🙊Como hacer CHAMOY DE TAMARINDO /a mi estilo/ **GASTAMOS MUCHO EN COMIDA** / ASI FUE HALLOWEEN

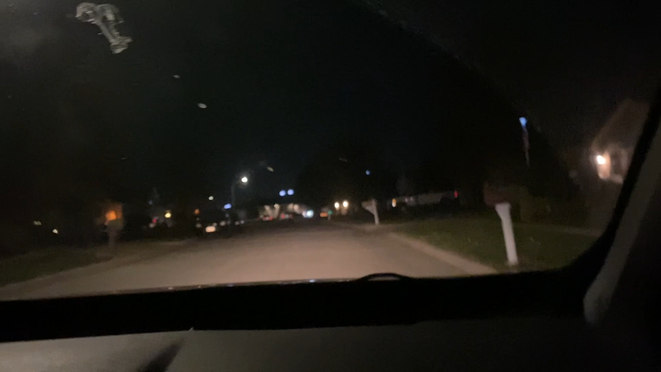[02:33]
Salimos a dar una vuelta Para ver cómo estaba lo de Trick or Treat Lo de Halloween Y hay varias casas que tienen los dulces en mesas
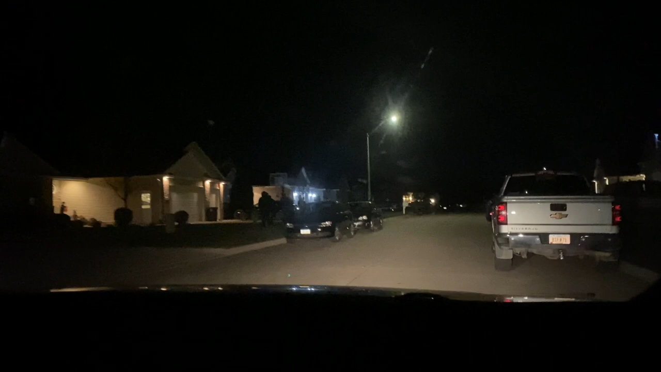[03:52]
Miren ese ¿Le dio? Tengo una casa que quería ver Pero No de esa por aquí Miren ahí Cuando dejan